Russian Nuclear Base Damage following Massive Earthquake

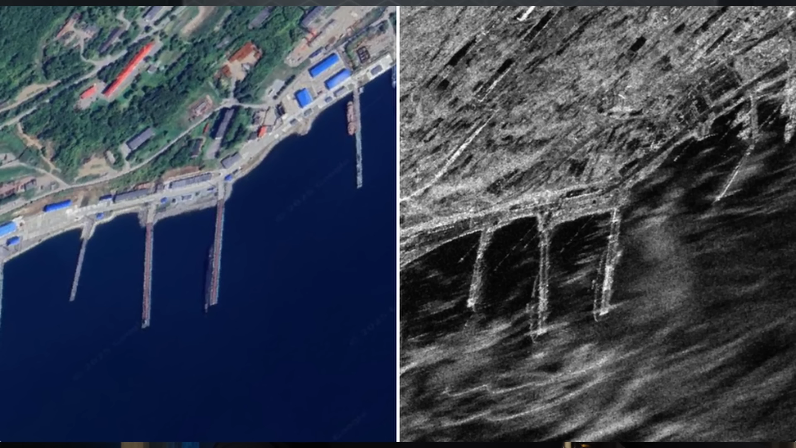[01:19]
Now this is a side by side comparison. You can see the aerial photo view, and then the synthetic aperture radar view. So what we're looking at is the upper right corner, you can see this pier, the submarine pier that's more or less oriented in a north south direction.